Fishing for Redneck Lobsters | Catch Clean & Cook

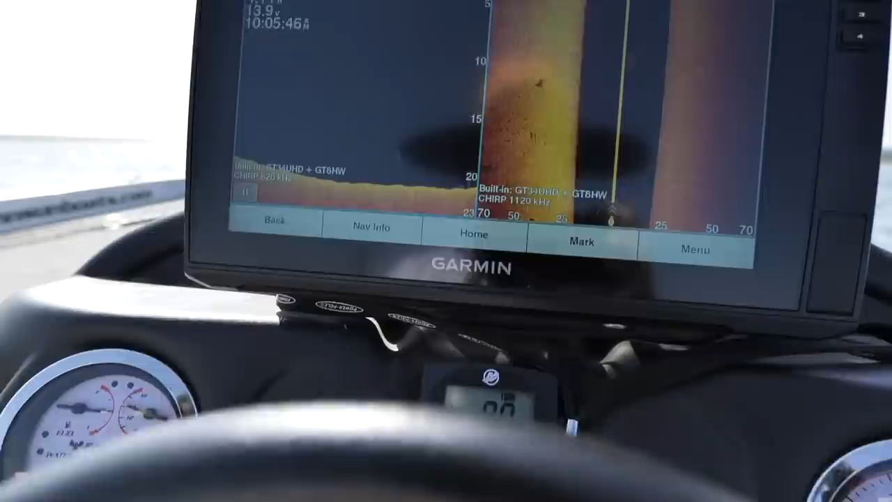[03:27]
brush piles, sometimes they'll get on open water, they'll get on ledges,
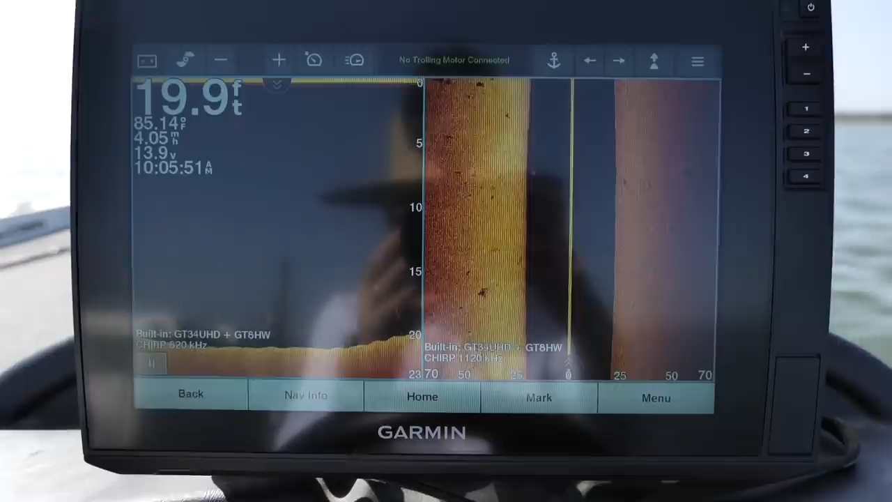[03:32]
On screen: depth 19.9 ft, water 85.14°F
standing timber, anything that they can huddle around. And I'm targeting piles of brush. This is not anything that I put out, this is just brush, trees, some people put little PVC pipes,
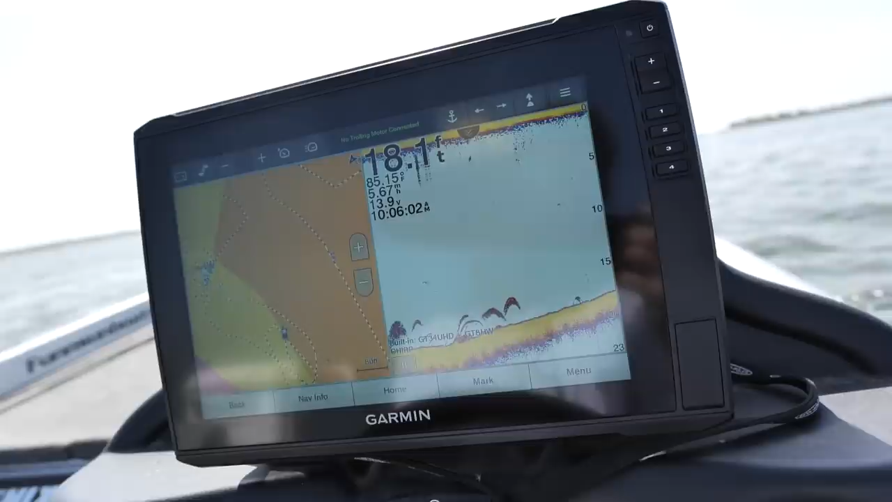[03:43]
On screen: depth 18.1 ft
and they'll just throw them out in the lake in certain areas they think fish are gonna congregate. And the areas that you wanna look for are points.
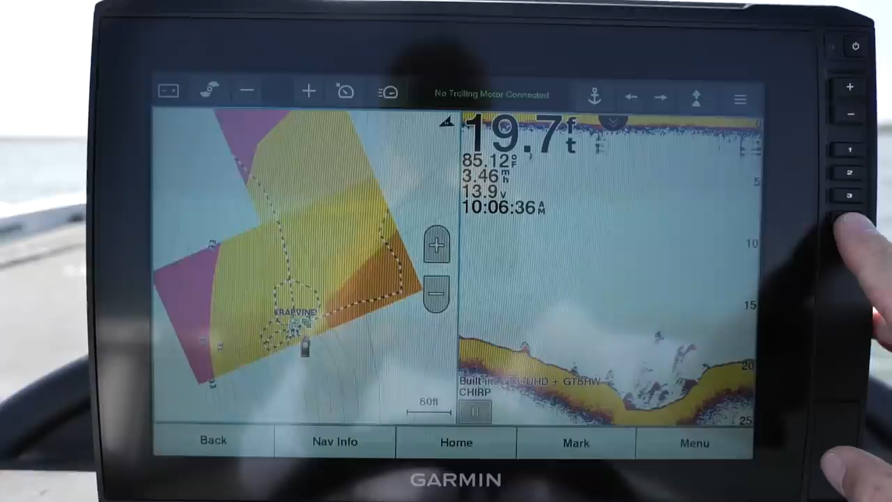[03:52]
On screen: depth 19.7 ft
That's the easiest thing to do. So go out to the main lake points and just start looking around.
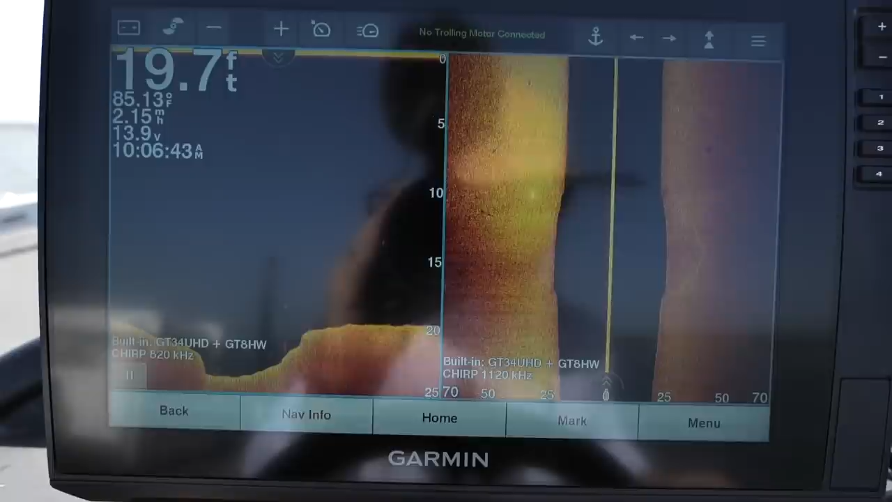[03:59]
On screen: depth 19.7 ft, water 85.13°F
You know, if you've got, doesn't matter, if you don't have to have side imaging,
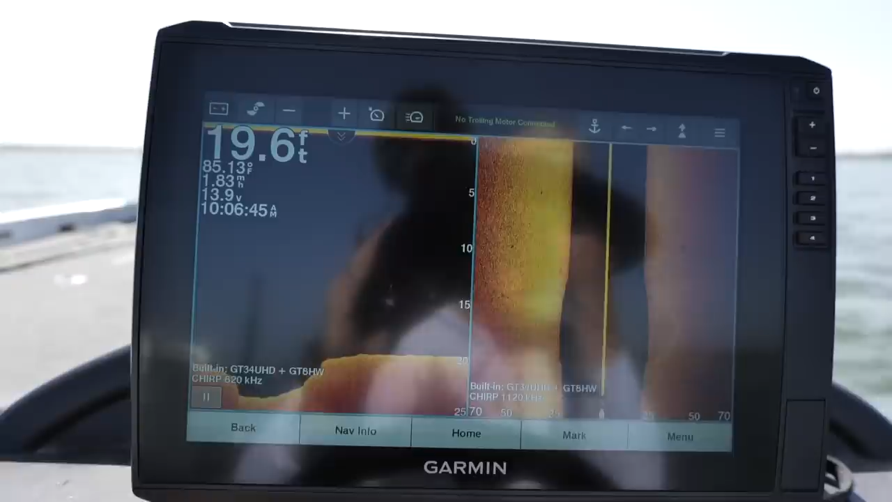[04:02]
On screen: depth 19.6 ft
down scan, all that stuff, you just have a simple depth finder, you can usually find these little variations on the points and,
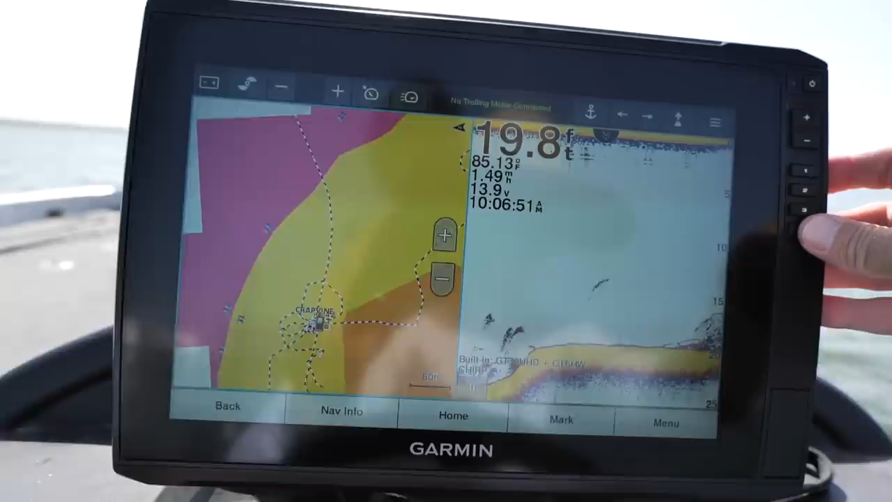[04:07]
On screen: depth 19.8 ft
you know, throw a marker buoy out, drop down, see if you can catch fish on it.